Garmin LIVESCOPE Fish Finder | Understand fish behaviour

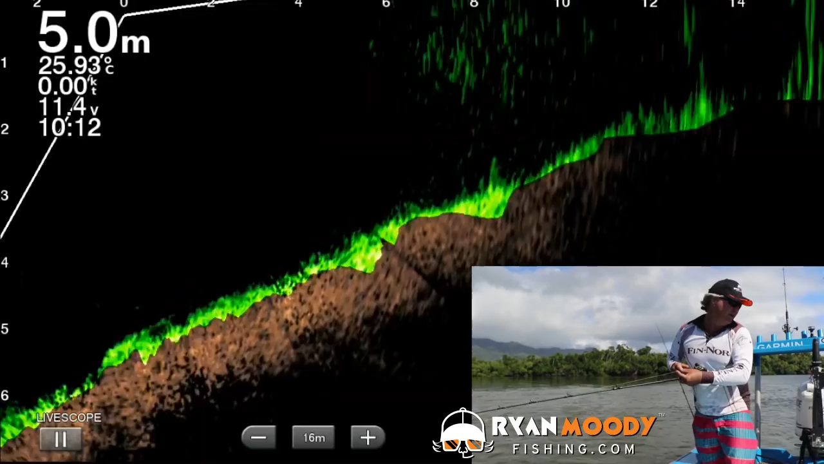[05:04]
On screen: depth 5.0 m, water 25.93°C
There we go, there's one up there. He's moved up a little bit higher now.
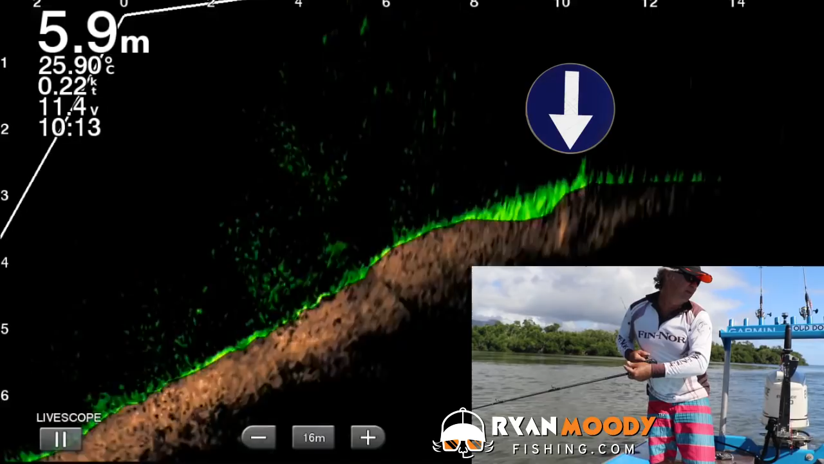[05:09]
On screen: depth 5.9 m, water 25.90°C, speed 0.22 kn
He's moved up onto the shallows a bit further.
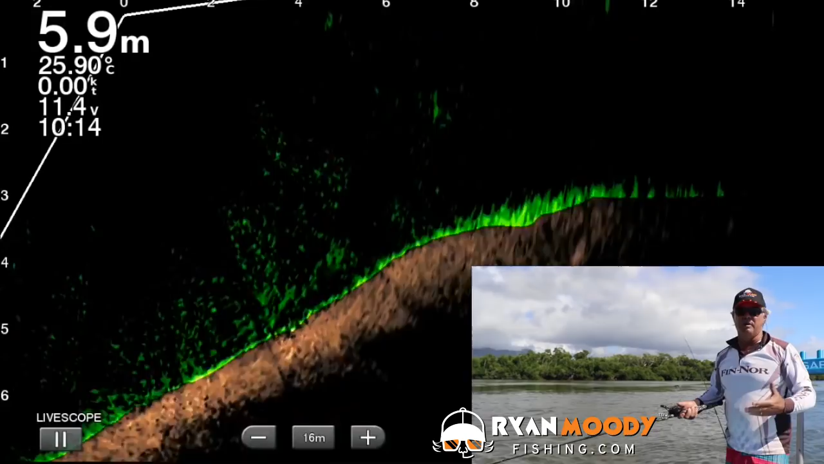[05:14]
On screen: depth 5.9 m, water 25.90°C, speed 0.00 kn
So even though they're not biting very well today, you can see how I'm able to track fish using the LiveScope.
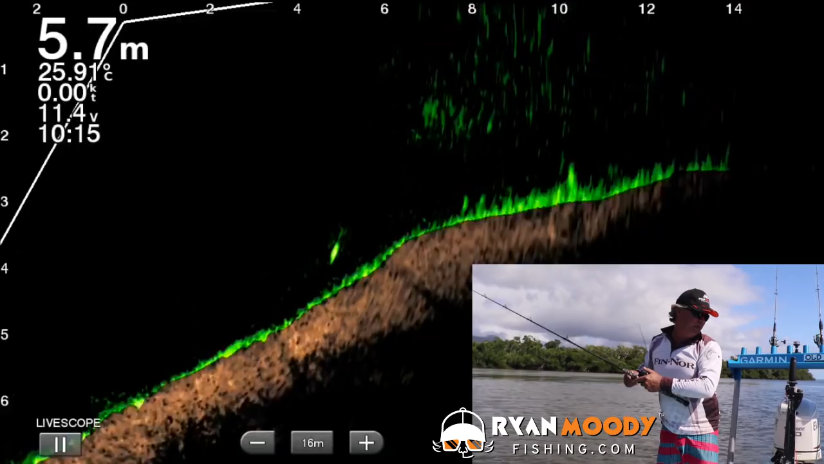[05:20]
On screen: depth 5.7 m, water 25.91°C, speed 0.00 kn
Okay, you can see my lure hopping back there, oh, had a little fish come and have a look. He's gone back onto the ledge now. There's a few bits of bait fish out wide of it down in that four metre mark. I think it's out of the screen now. Let's just keep having a bit of a plug away here and just see what we can see and see what follows it. See them up there in about that three metres. Come on, there's my lure, hopping right past his face. Oh, he didn't like that too much, but he's following it now, look, come on.
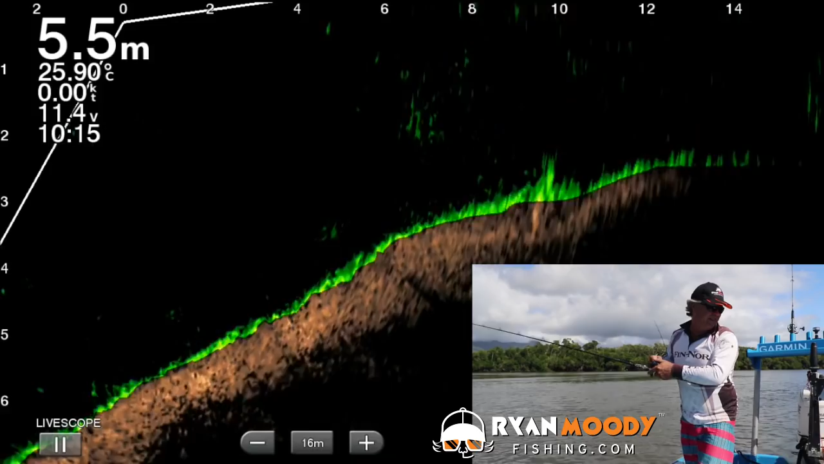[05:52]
On screen: depth 5.5 m, water 25.90°C
No, it's gone out of the beam. So it allows you to know when you've got a fish following your lure and if they're not taking it, it allows you to change the method, slow it down a little bit.
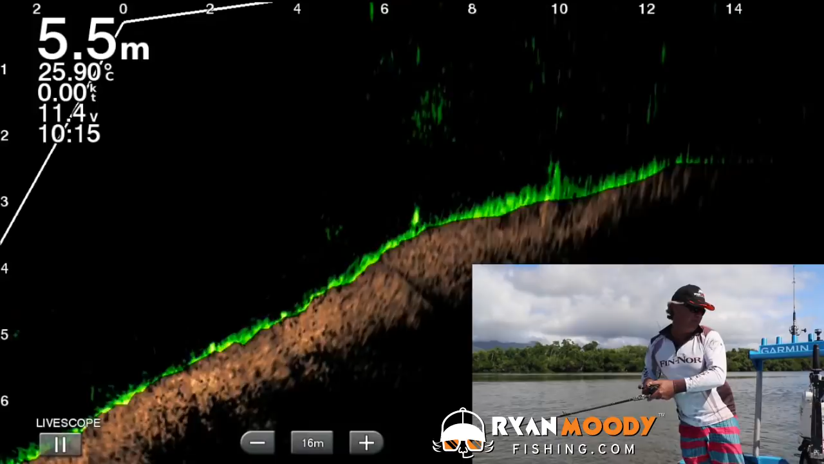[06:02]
On screen: depth 5.5 m, water 25.90°C, speed 0.00 kn
You can see in there again around three and a half metres. There's one there and there's another one up in two and a half. Here's my lure. Yeah, yeah, look, we've got a follow again. We've got two fish coming on up, they've gone back again. See that? So a lot of the times down there, if you didn't have this technology, you can see my lure coming up there, you wouldn't know if fish were following you or not. But at least I know they're half interested.
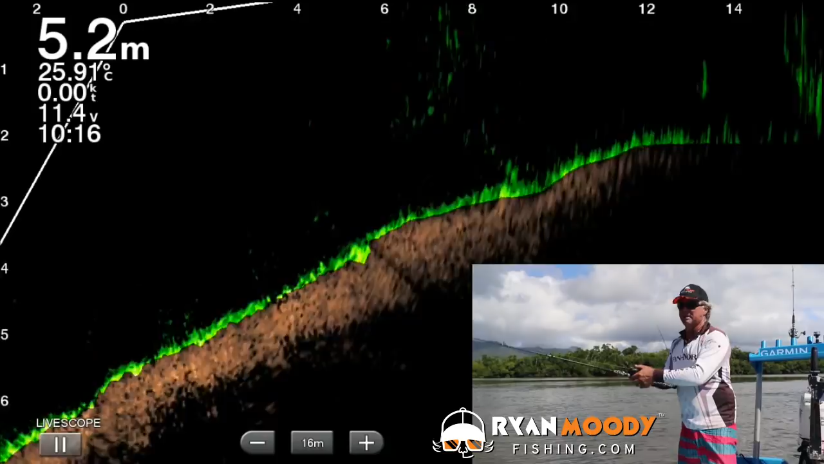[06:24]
On screen: depth 5.2 m, water 25.91°C
So we're going to change a few techniques up, do all that kind of thing, maybe change it to a few different lures, different colours. So it allows you to know whether they're interested, whether they're not interested.
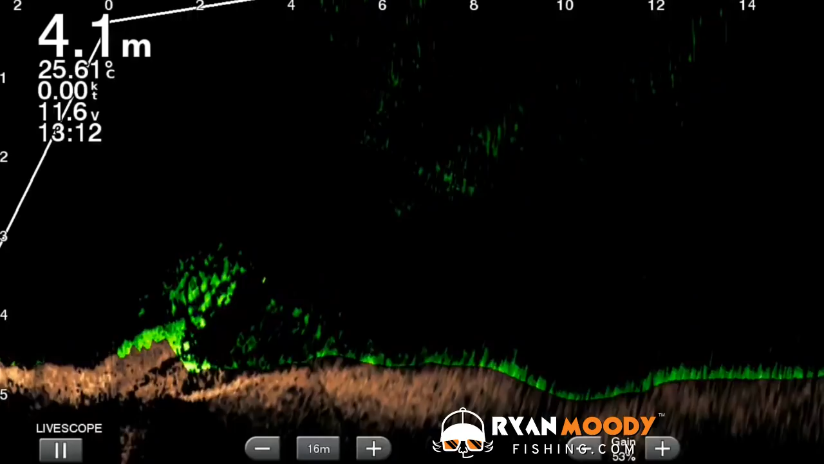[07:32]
On screen: depth 4.1 m, water 25.61°C
Now very shortly you'll see all those nanny guy, those small nanny guy, all come together in a ball. Because in amongst them you can see some finer green dots which are chub mackerel, which is the bait fish. Now the finger mark will explode through there shortly, there they go, three of them.
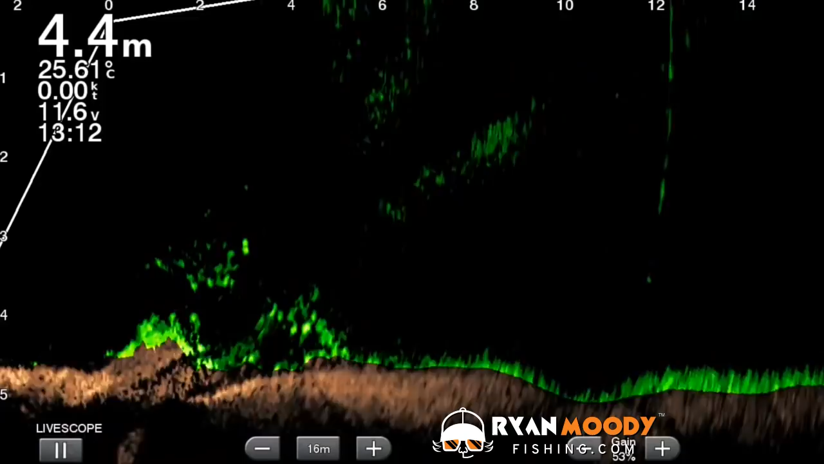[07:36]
On screen: depth 4.4 m, water 25.61°C, speed 0.00 kn
Saw them explode through the school of nanny guy, there they are.
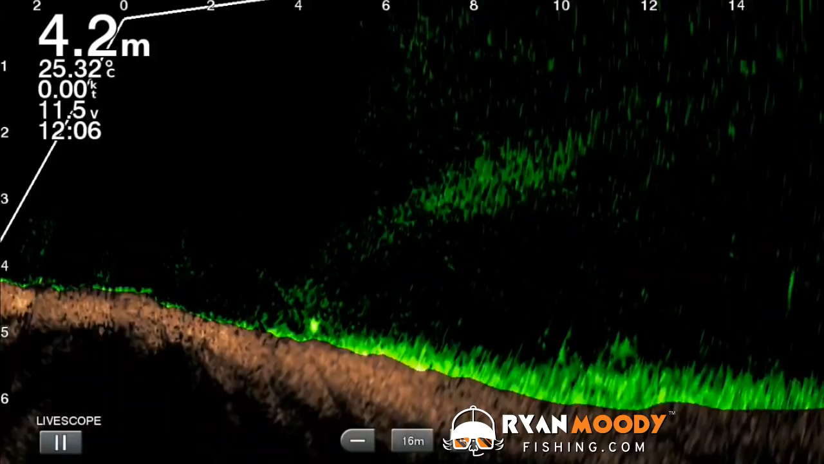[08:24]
On screen: depth 4.2 m, water 25.32°C, speed 0.00 kn
So it's great to watch what's going on around you, so you know whether you're wasting your time or catching fish. Just like here, see the herring, watch them scatter. Right now, you see that green flash go through the bottom, well that was a bigger fish chasing the school. And down to the right here you can see, about middle picture you'll see a few of those fish hugging the bottom there, and that's a foraging pad.